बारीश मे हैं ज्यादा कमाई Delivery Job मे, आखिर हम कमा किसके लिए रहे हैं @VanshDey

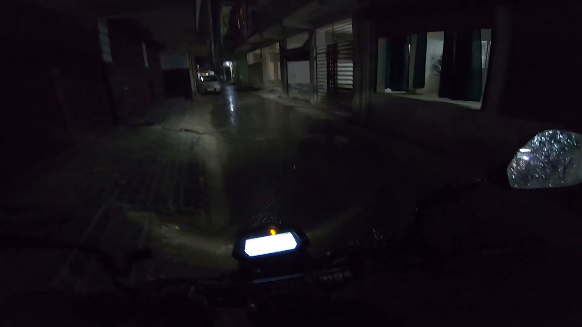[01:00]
ला दोस्तों और यह देखो बारीश हो गई मेरे साथ समीर भ घाता है लेकिन मैं ले लिया नहीं दूरी में रुकावा हूं यह आ इस धूस्रीजाम न retard को तो डेख हो ऑनो के दोस्तों कि देख लो
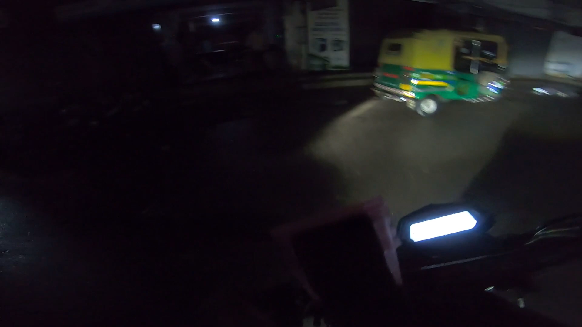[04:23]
मैं बिल्कुल यह कट पे खड़ा हूं बैंक ओफ इंडिया वाले उत्ता तो आपके उसे
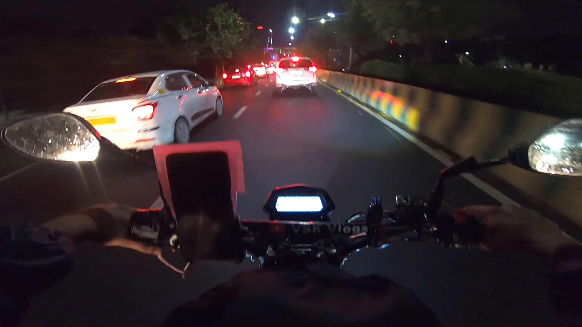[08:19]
हो गया ना सेट चाहे दिल्ली मुंबाई आगरा या फिर नॉयडा हो और अगर बारिस से कुछ बूंदे हो जाए तो ट्रैफिक तो लाजमी है कि बढ़ी जाता है हर जगा ट्रैफिक